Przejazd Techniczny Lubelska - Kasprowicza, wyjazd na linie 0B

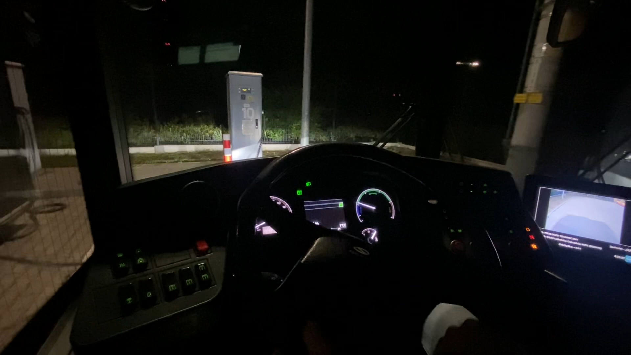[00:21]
czyli Solaris Urbino 12-4 elektryczny, numer taborowy 109, czyli najwyższy numer taborowy na elektryku.
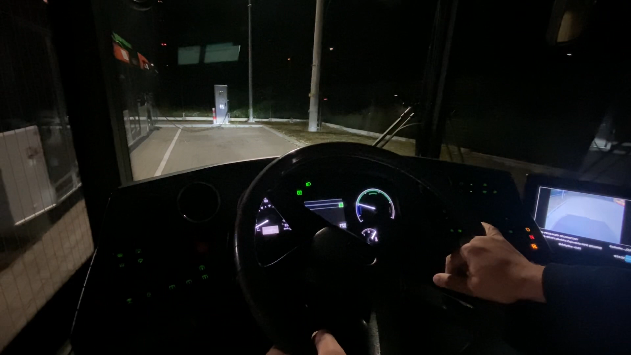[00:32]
I właśnie wycofuję sobie z miejsca postojowego. Jak widzicie jeszcze, zresztą zaraz zobaczcie, jeszcze stoją wszystkie elektryki.
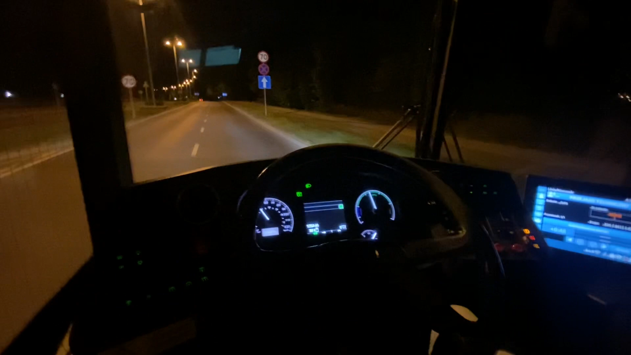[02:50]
które mają przewieźć ludzi z katedry na cmentarz i z powrotem Przymierzam ulicę Lubelską, czyli dobrze mam znaną trasę Wszystkie linie właściwie do ronda rodziny Ulmów Wszystkie przejazdy techniczne, czyli wyjazdy z zajezdy na linie Odbywają się do rodziny,